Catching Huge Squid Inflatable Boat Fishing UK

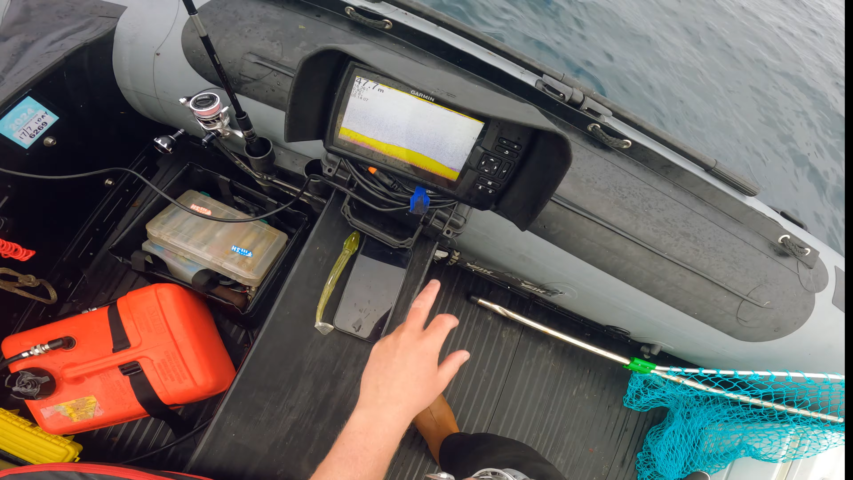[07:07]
55 grams is pushing it but look look at that i don't know if you can see it on the camera but there's an awful lot of fish holding just off the back here very interesting so i'm gonna concentrate my next few drifts around here although it could just be lots